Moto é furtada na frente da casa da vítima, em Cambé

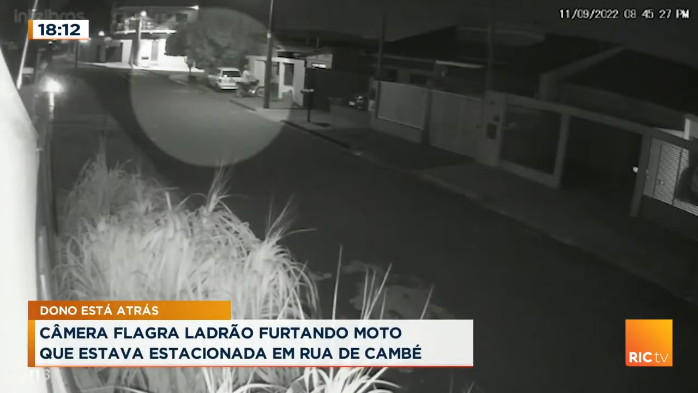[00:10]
ele tira devagarzinho, ó Já vou te explicar por quê O Pedro tá comigo ao vivo, ó Tirou a moto, sem ligar, não vai ligar a moto Ó, tirou Agora ele vai, ó, com a moto do lado, ó Foi, não vai ligar, ó